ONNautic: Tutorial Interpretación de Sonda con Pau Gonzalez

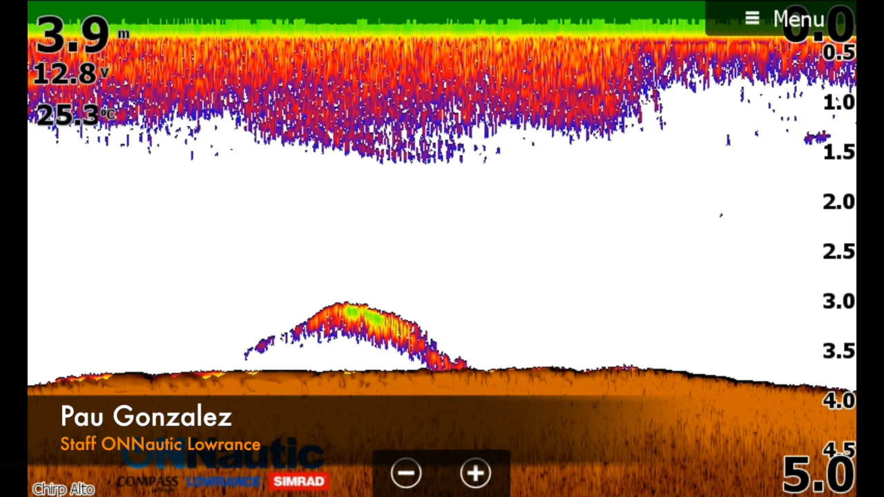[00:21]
On screen: depth 3.9 m, water 25.3°C
de la pantalla tenemos una constante que es longitud, en este caso por ejemplo expresada en metros.
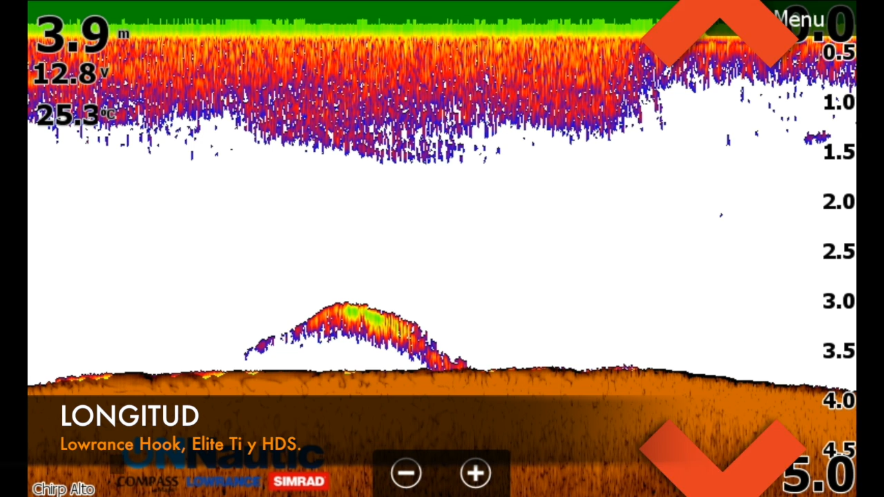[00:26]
On screen: depth 3.9 m
Mientras que de izquierda a derecha, en la parte horizontal de nuestra pantalla, tenemos una constante que es una constante de tiempo. Como podemos ver es una línea de tiempo en la que la parte izquierda corresponde al pasado,
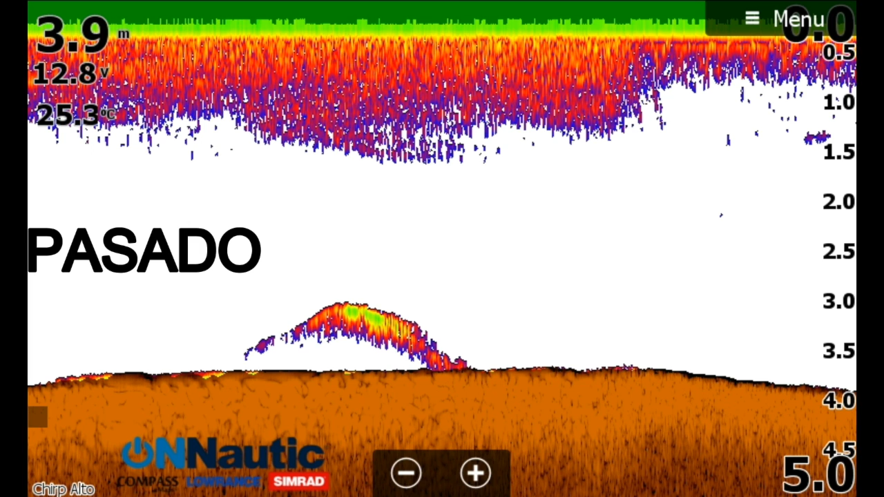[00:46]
On screen: depth 3.9 m, water 25.3°C
mientras que la parte más próxima a la derecha de nuestra pantalla correspondería al presente.
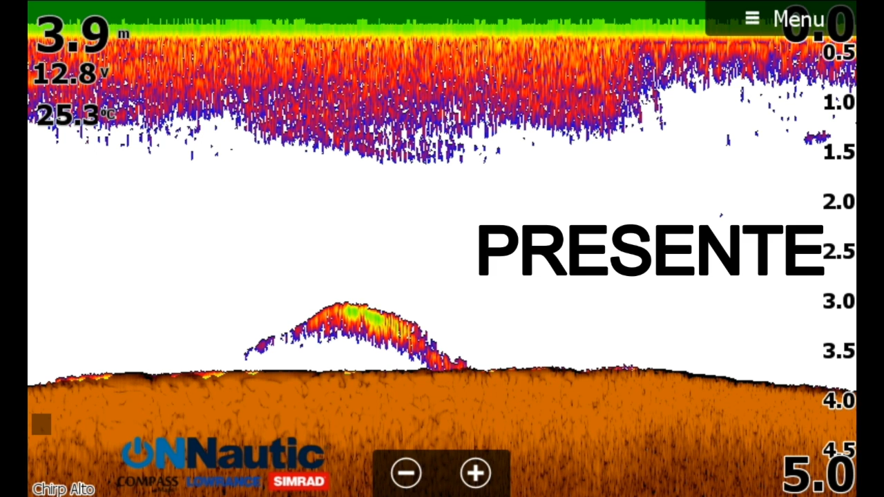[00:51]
On screen: depth 3.9 m, water 25.3°C
Esta constante de tiempo la podemos ajustar mediante el ajuste de velocidad, como ya hemos visto en algún otro vídeo.
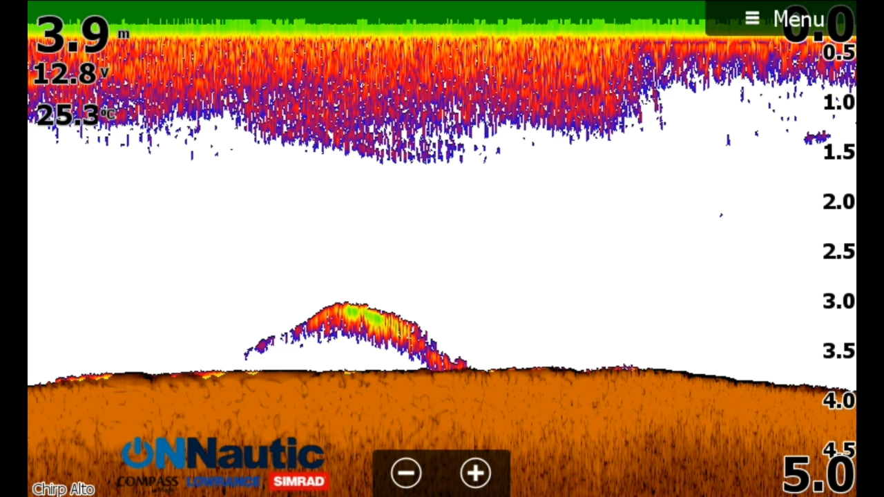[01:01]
On screen: depth 3.9 m, water 25.3°C
Por el contrario, si usamos una velocidad muy rápida, nuestra pantalla nos muestra solamente los últimos 15 segundos, lo que nos permite ver los movimientos prácticamente a tiempo real.
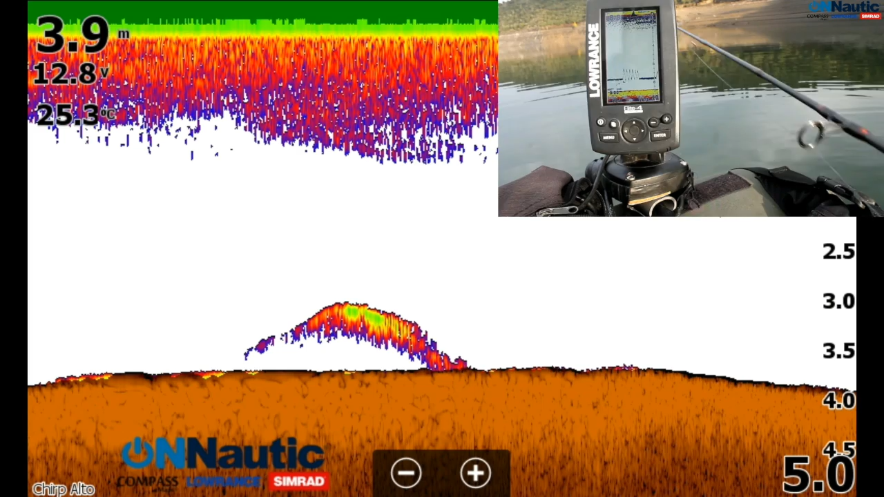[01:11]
On screen: depth 3.9 m, water 25.3°C
Como podemos observar, nuestro equipo procesa la señal de retorno desplazando toda la pantalla hacia la izquierda, dibujando la nueva información en la parte derecha de la pantalla. Este proceso se repite constantemente.